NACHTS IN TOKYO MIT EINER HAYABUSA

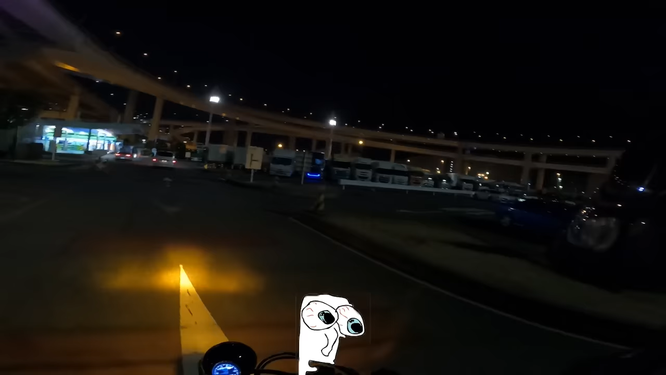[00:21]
guck mal hier den nissan skyline an mein
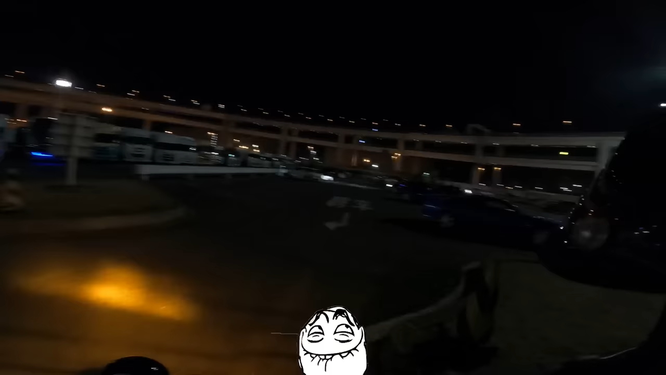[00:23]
gott
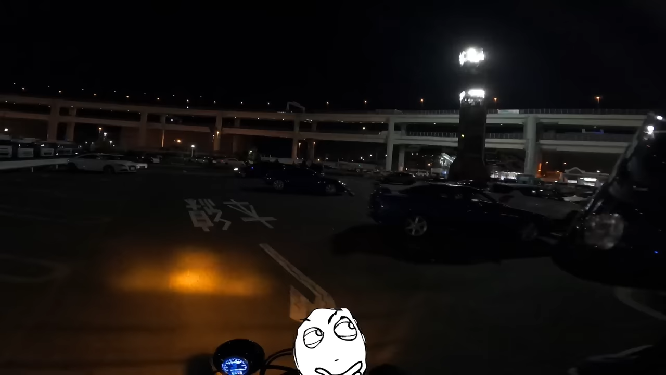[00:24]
was ist das für nissan skyline r32 oder so ich kenne mich da leider nicht aus ist auf jeden fall nissan skyline unfassbar geil was wollte ich gerade sagen also ich habe eine idee ich weiß nicht ob es klappen wird und zwar ich war da vorhin kippen kaufen